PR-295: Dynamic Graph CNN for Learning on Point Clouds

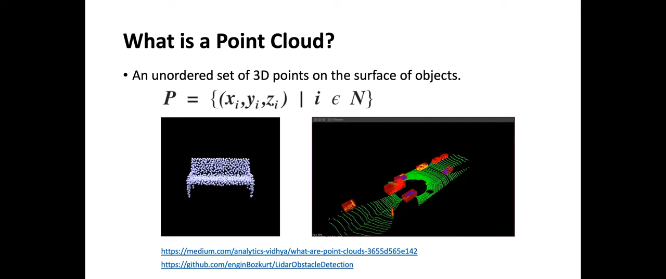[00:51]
3D 스캐너나 스테레오 카메라나 그리고 우리 주변에 로봇 청소기, 드론, 또 자율주행 자동차 같은 데 달려있는 라이다 센서를 통해서 수집하는 데이터가 포인트 클라우드 형태로 되어 있습니다. 포인트 클라우드를 대상으로 하는 태스크도 주로 이제 클래시피케이션, 오브젝트 디텍션, 시멘틱 세그멘테이션, 인스턴스 세그멘테이션 등등인데요. 2010년대 중반까지는 주로 이제 입력 포인트 클라우드에서 키포인트를 어떤 방법으로든지 추출을 해서 로컬한 지오미트릭
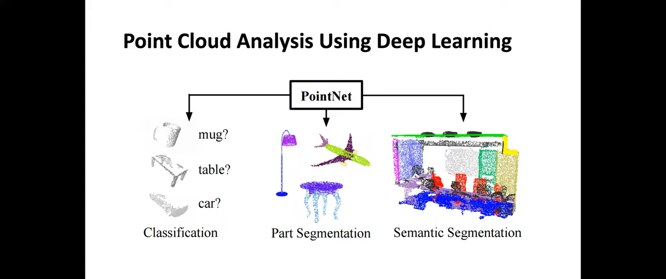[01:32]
스텍처럴 기술을 하는 피처들의 디스크립터를 만들어요. 이 디스크립터를 이미 만들어놓은 라이브러리에 들어있는 다른 모델의 피처들이랑 매칭이라는 방식으로 문제를 주로 풀었거든요.